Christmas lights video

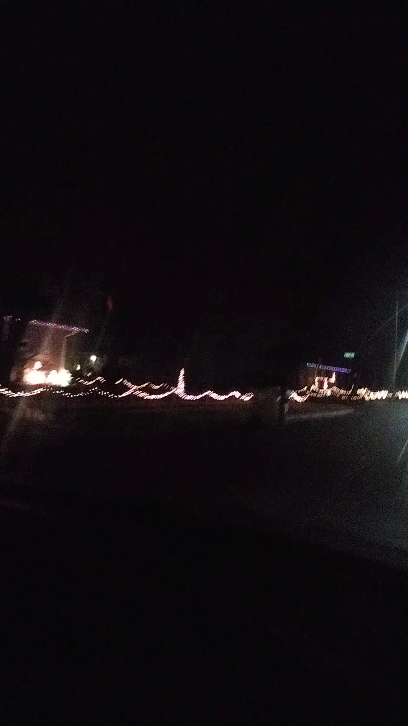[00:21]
Okay guys, we're going down here on 20th Street, and here is the house that we want to show you guys. We've rescued lambs for 25 years, and they're coming to your turn. Turn it in, uh, a 9.7.